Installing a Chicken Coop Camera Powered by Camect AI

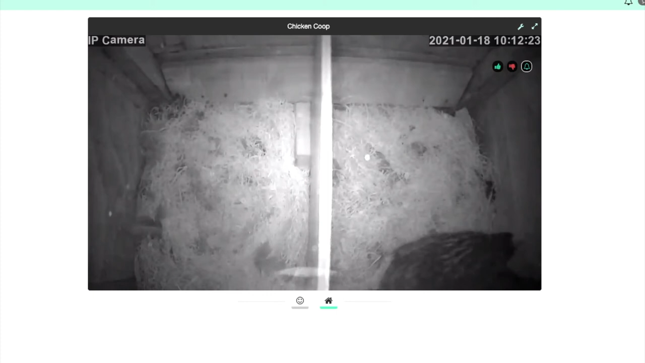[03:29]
So now we can go into the CAMEC app and see what's happening inside the coop. And here you see a live video feed of the hen that's inside the roosting box. And of course CAMEC can detect many types of objects including birds. However right now we're just having it use motion detection until CAMEC can learn how to recognize birds from very close range that we have the camera set to right now.
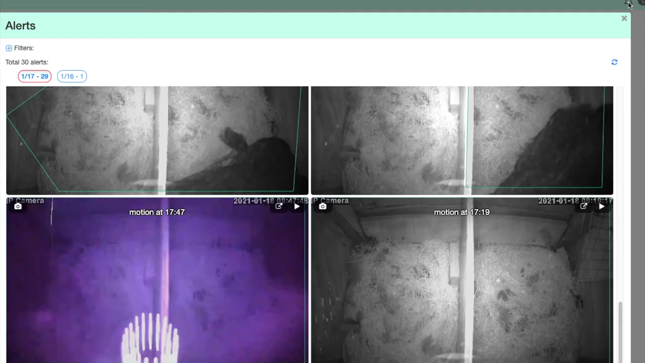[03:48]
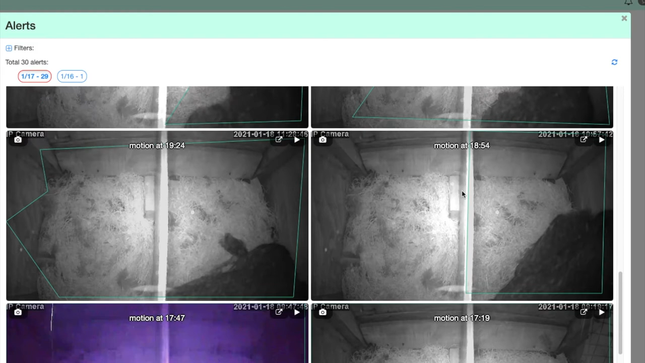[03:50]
But you can look at the history of those motion alerts here and
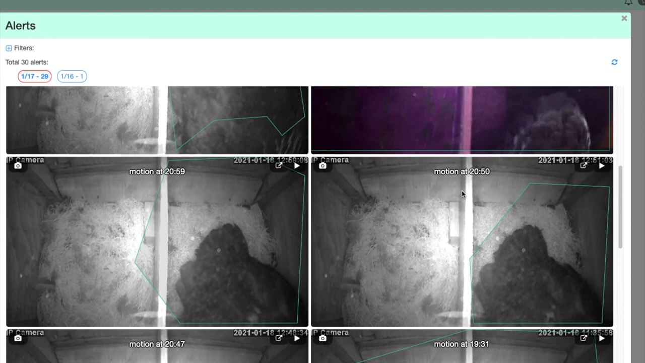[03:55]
see which chickens entered into the roosting box and what the net
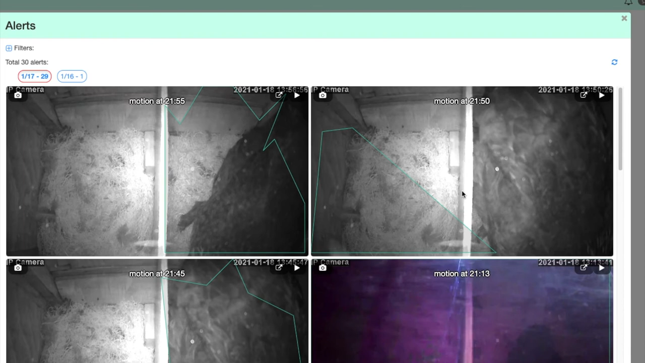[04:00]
result was if they laid an egg and what type of egg it was which is super useful.